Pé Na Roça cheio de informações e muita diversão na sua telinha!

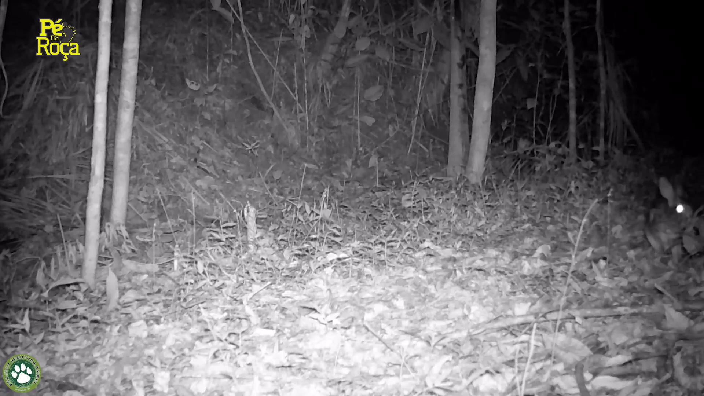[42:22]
Uma espécie rara aí na nossa Mata Atlântica que está ameaçado de extinção.
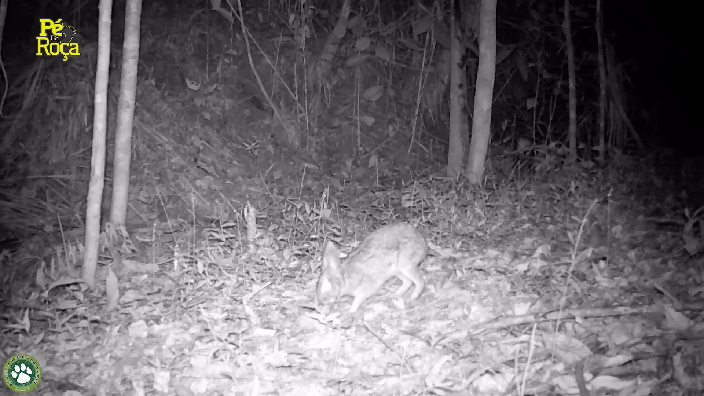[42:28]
O tapiti comum também é conhecido como catimba, o coelho do mato. E logo em seguida uma irara.
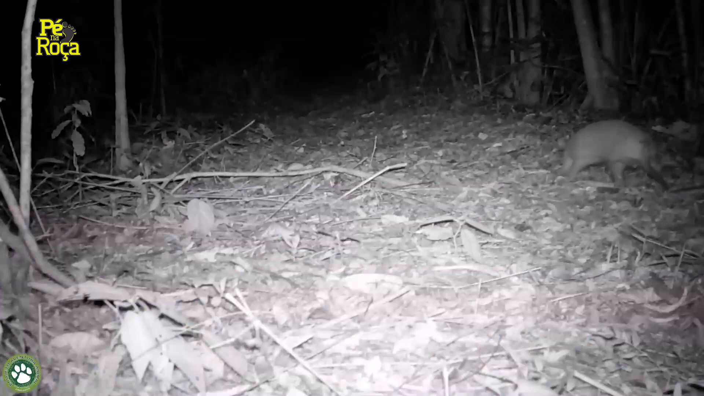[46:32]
E ali um tatu de rabo mole. Olha aquela diferença no casco. Será que tá molhado ou é uma marca? É, não dá para saber. Uma gambá passando por ali. Linda, por sinal.
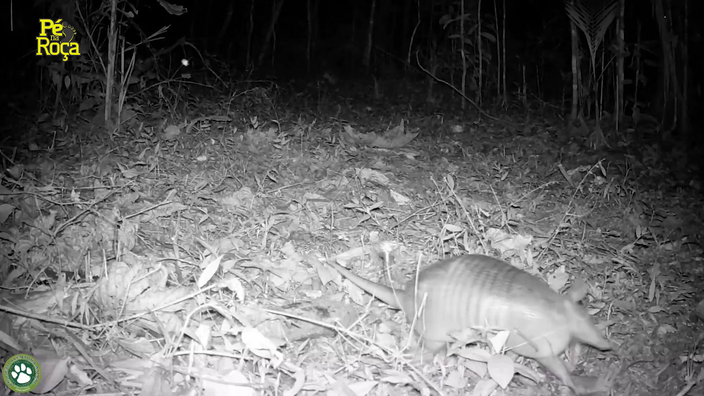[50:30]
Esse reflete claramente os dois olhos. Olha lá ele. Novamente. É isso. Cara, um tatu galinha. Um idoso aí, por sinal, viu? Uma gambá carregando ali uma fruta. Opa, uma irara. Olha.
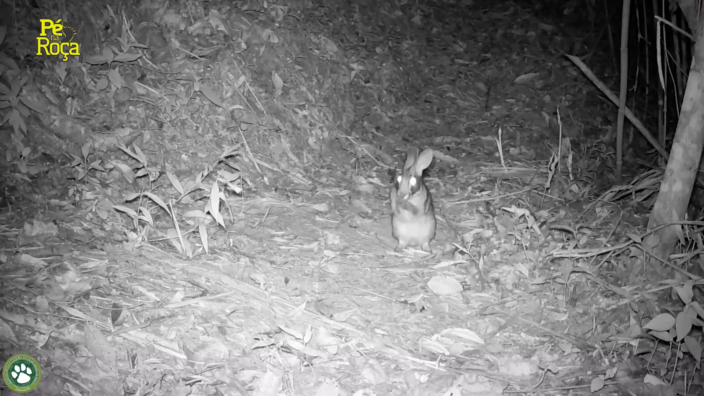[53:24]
Olha ali, tomando um banho ali, dando uma geral ali nos bigodes. Cara, que animalzinho incrível. E ali o Inhambu-Guaçu.
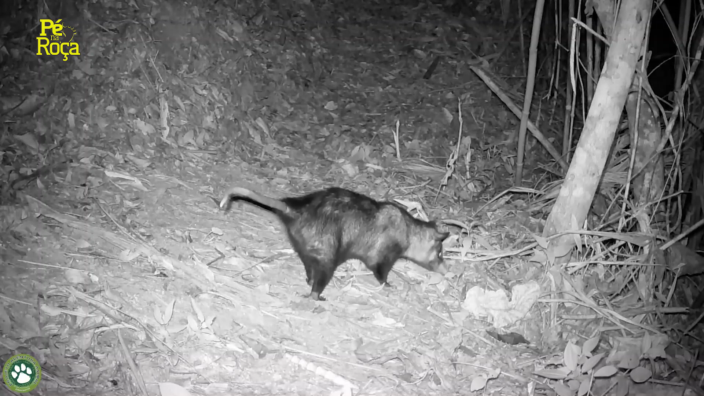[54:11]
Esses bichinhos fazem parte da dieta da gambá. Mas o Inhambu-Guaçu, na área ali,